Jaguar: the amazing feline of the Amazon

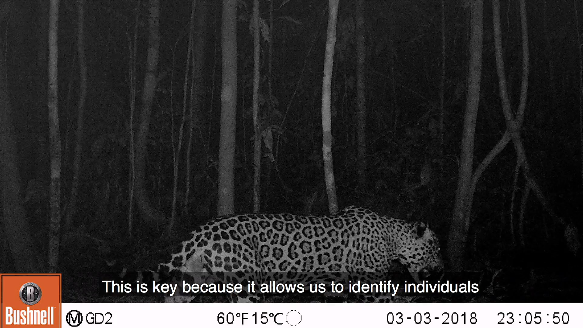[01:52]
Estas son como las huellas digitales de los jaguares y eso es fundamental porque nos permite identificar individuos y luego identificar cómo es el movimiento de los individuos,